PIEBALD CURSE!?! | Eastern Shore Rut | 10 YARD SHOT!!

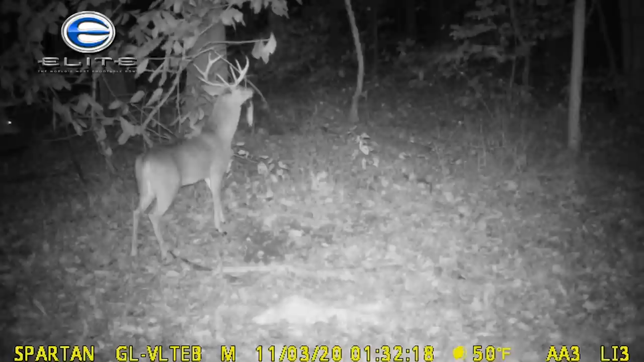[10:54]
I think he's a stud. Good deer. Look at that old head on it. Big old Roman nose. Yeah, heck yeah.